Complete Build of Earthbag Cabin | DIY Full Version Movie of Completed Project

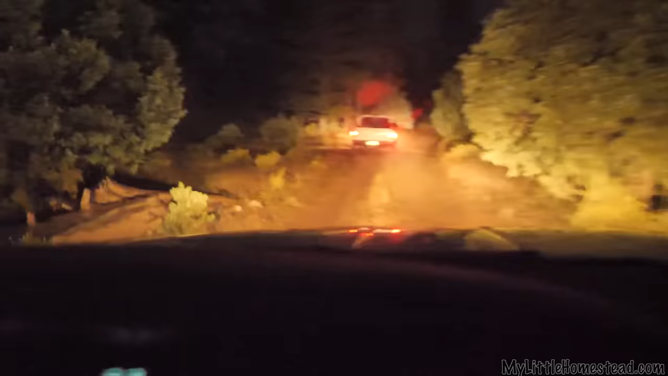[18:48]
Garen says, don't slow down. Oh my, okay.
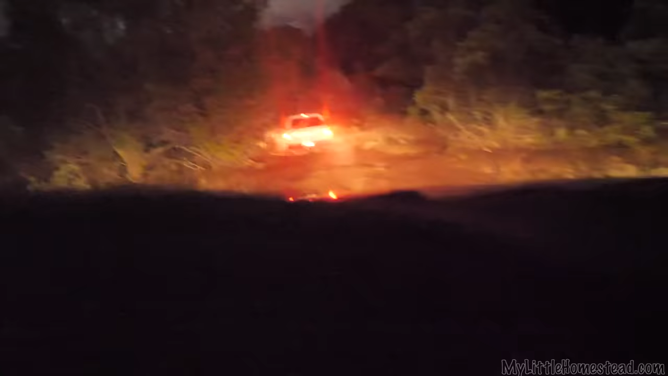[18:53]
Oh, that's a big ride. Oh my. Woo. Whoa.
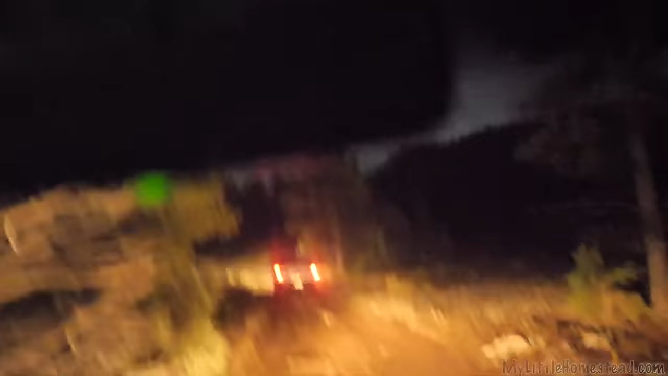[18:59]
Hang on. You think image stabilization can help here?
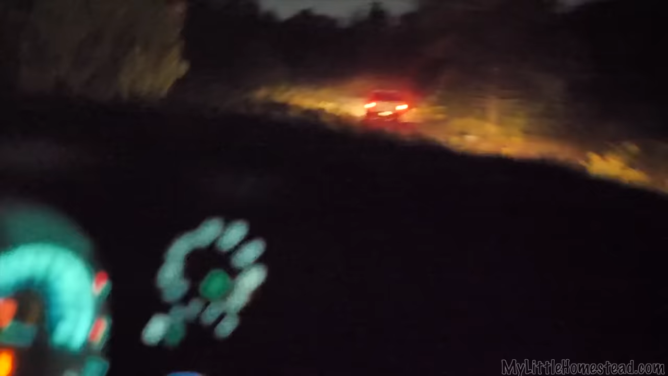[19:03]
I don't know. I know my stabilization above my neck isn't working very well. Can we make the turn? Uh-oh. Come on, truckie.